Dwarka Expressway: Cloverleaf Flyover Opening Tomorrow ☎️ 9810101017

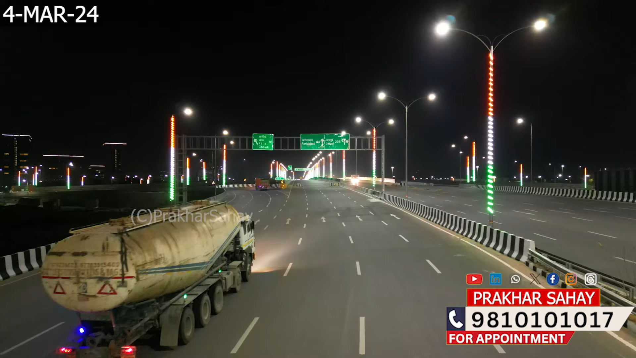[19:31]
यहाँ से अगर आप left लेते हैं तो आप Rajiv Chalk के तरफ चले जाएंगे यहाँ से अगर आप straight जाते हैं तो फाइदाबाद का जो bus stand है यहाँ से 44 km है यहाँ से अगर आप जैपूर के तरफ जाना चाहते हैं यहाँ से आपको
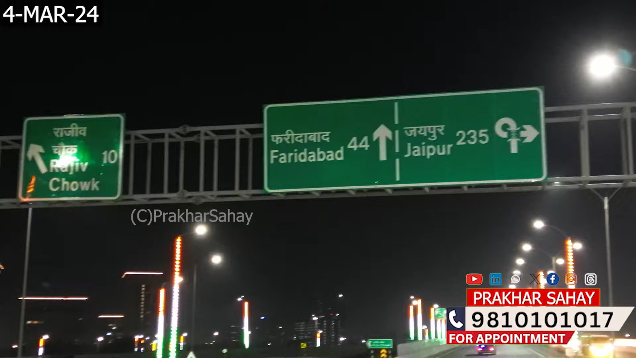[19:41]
यूटन जैसा लेना होगा तो उस loop से आप जब जाएंगे तो आप color leaf flyover के तरफ चले जाएंगे अब क्योंकि द्वार के express वे functional होने वाला है तो जो रावन रूपी खेड की रॉला टोल है उसका जल्दी ही goodbye हो जाना चाहिए
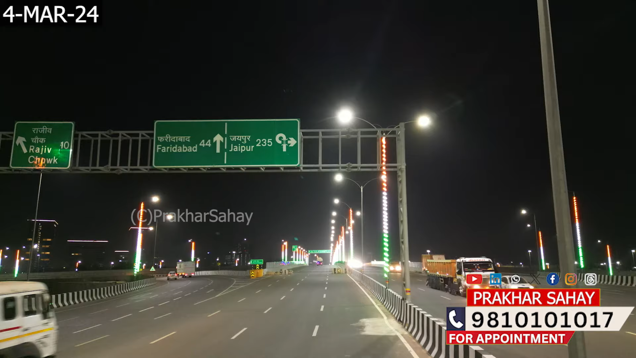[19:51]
अब यहाँ से आपको आगे लेकर चलता हूँ अब यहाँ पर मैं main color leaf flyover के ऊपर हूँ और यहाँ पर ड्रोन को मैं ऊपर लेकर चलता हूँ कि आपको एक view दिखा सकूँ कि कैसा view है यह एक color leaf flyover और इसमें मैं अगर आपको दिखा हूँ